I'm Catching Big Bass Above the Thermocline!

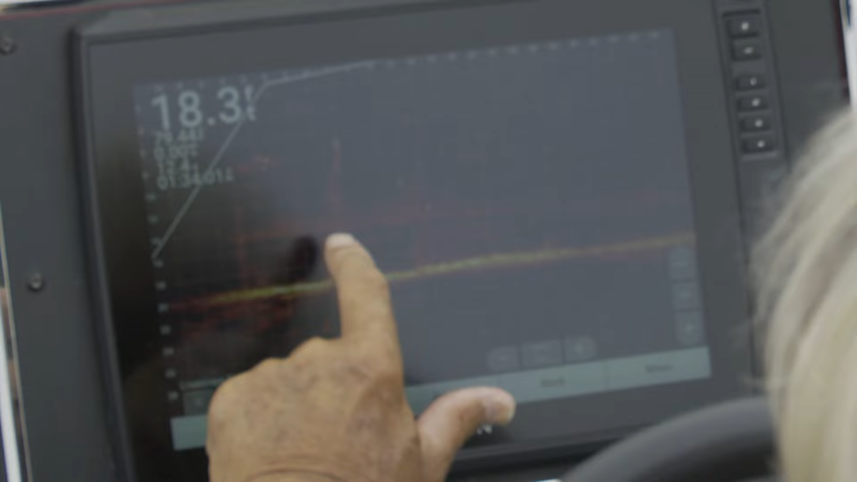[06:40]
This thermocline is here is at 14 earlier, but you see all your fish? You see these fish right here? These fish right here are right above that thermocline. See fish out here on that grass?
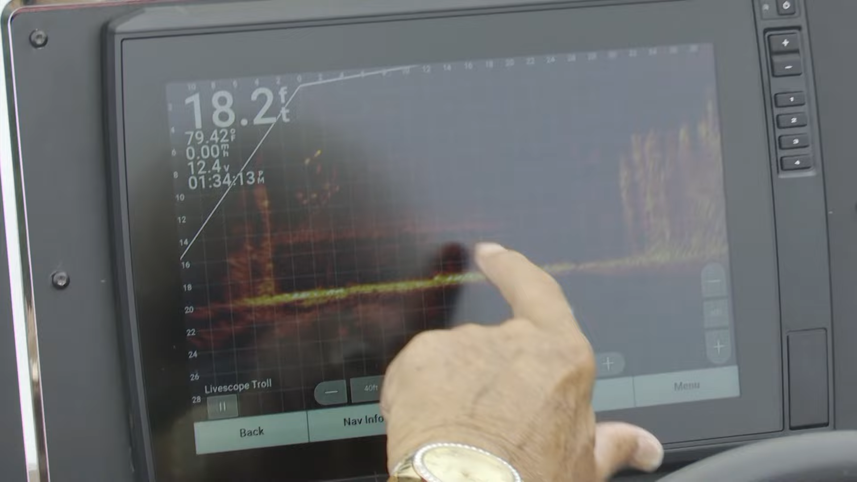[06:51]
On screen: depth 18.2 ft, water 79.42°F
Now the reason this is moving is I've got this set on spot lock and my trolling motor's moving around, is why our picture's changing.
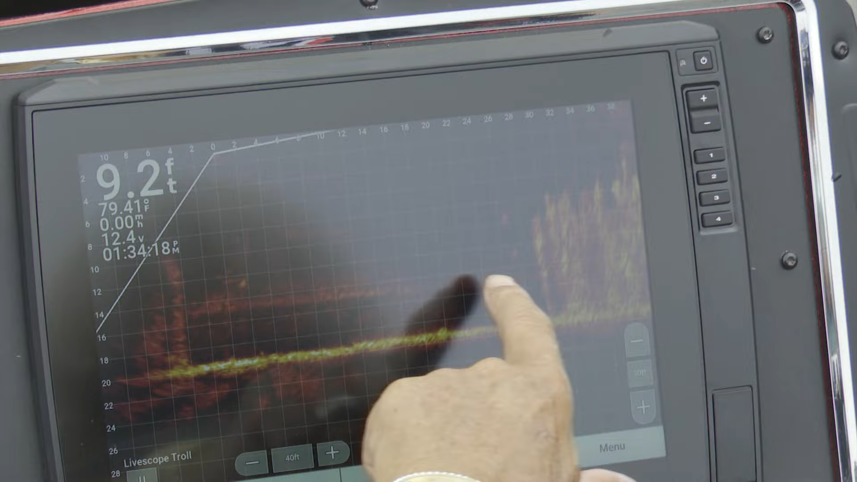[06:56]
On screen: depth 9.2 ft
See these fish right here above the thermocline? These fish right here above the thermocline.
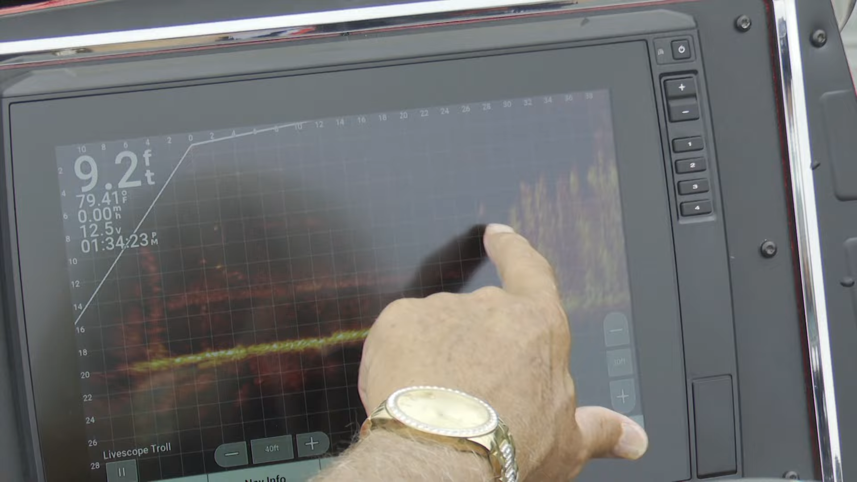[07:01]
On screen: depth 9.2 ft
That's a pretty decent sized bass, about a 3-pounder, and he's right out off the edge of where that grass is. And there's like a fish down on the bottom.
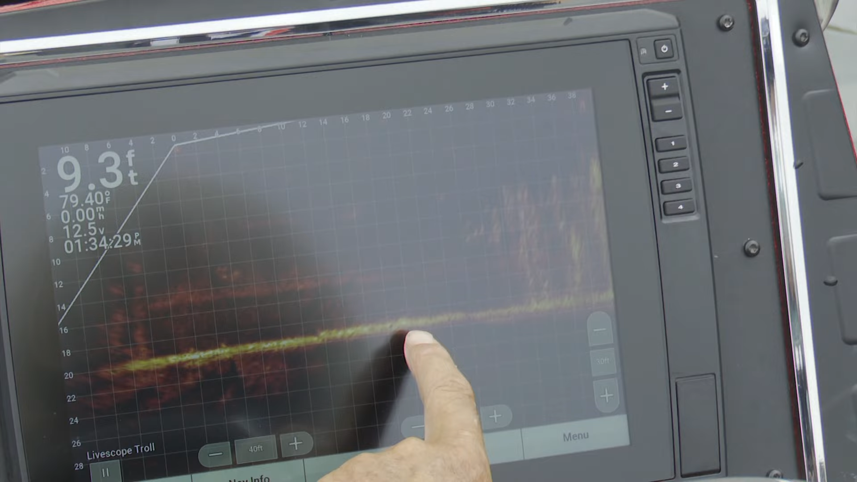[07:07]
On screen: depth 9.3 ft, water 79.40°F
Nah, it's probably not a fish, it's a stump. But that's moving around, my trolling motor's moving a little bit, and that's why it's pointing at some trees, pointing off out this way now.
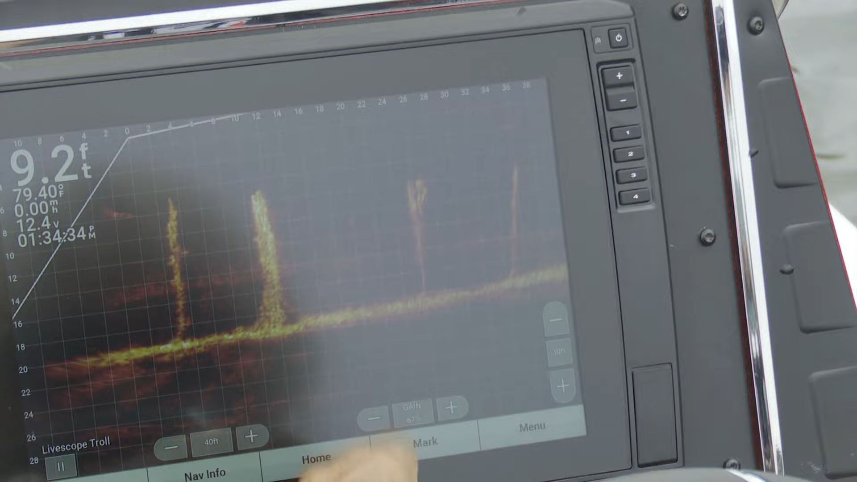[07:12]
On screen: depth 9.2 ft
You see no grass, but you see that thermocline? See that thermocline?
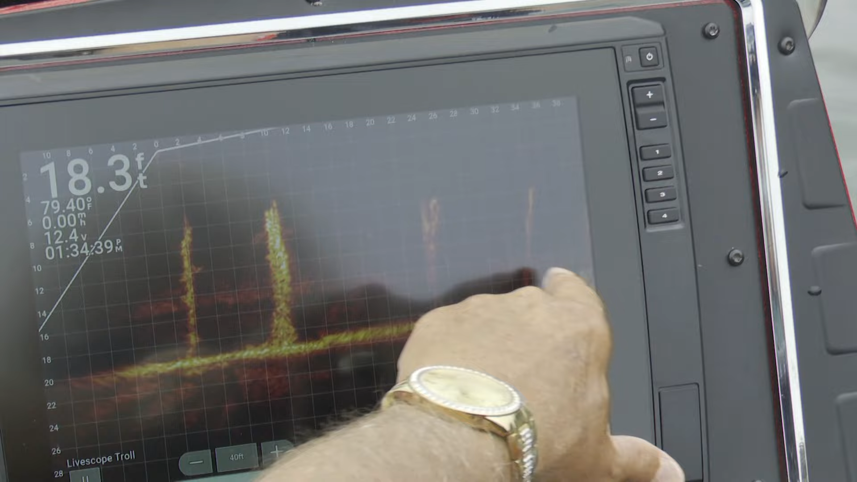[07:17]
On screen: depth 18.3 ft
And you see no fish above it either, but that's some submerged trees.
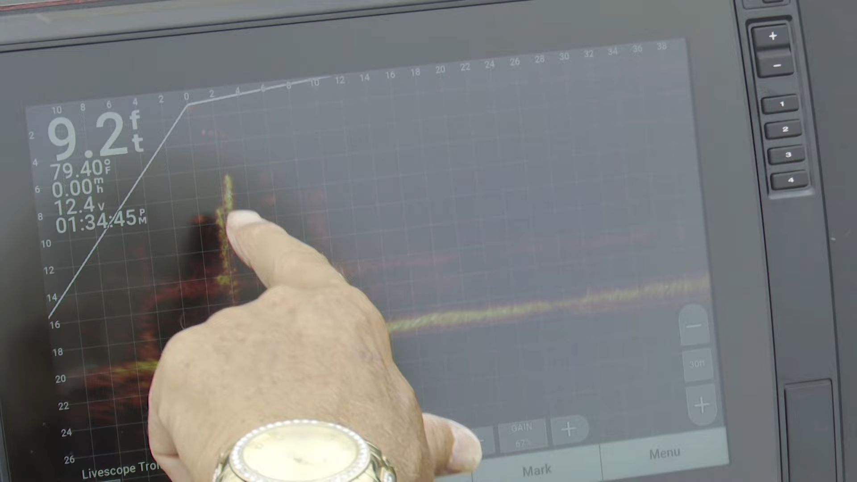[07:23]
On screen: depth 9.2 ft, water 79.40°F, speed 0.00 mph
Trees only go up to about 6 or 8 foot of the top. Now there's those fish there. Now the reason that that's changing, now my trolling motor's facing over that way.
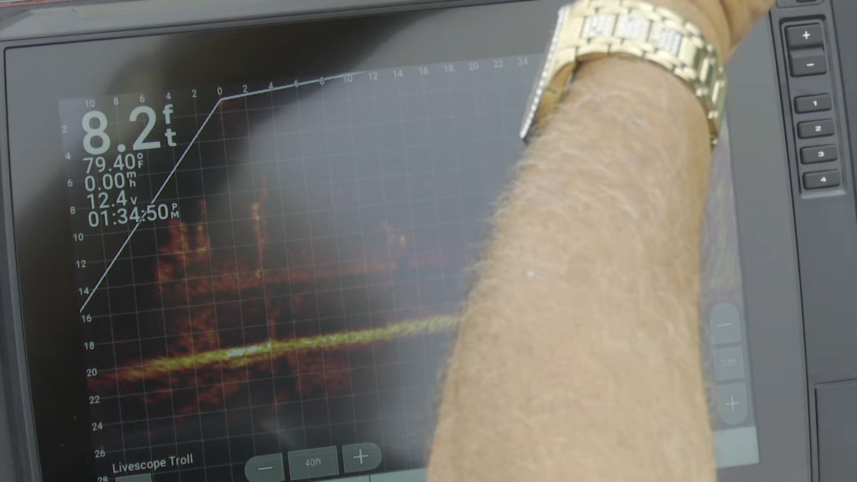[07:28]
On screen: depth 8.2 ft, water 79.40°F, speed 0.00 mph
See, it's facing the grass again. See where the fish are congregated?
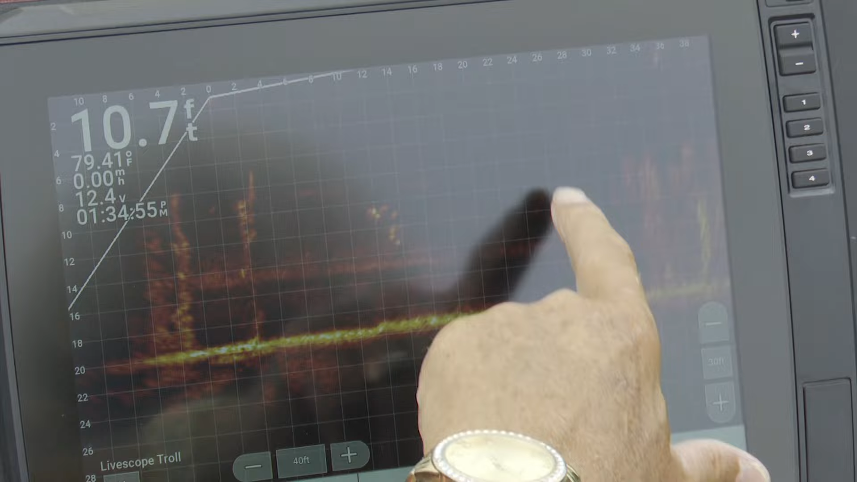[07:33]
On screen: depth 10.7 ft, water 79.41°F
Congregated all between 10 and 14 foot. There he is. Come here, baby.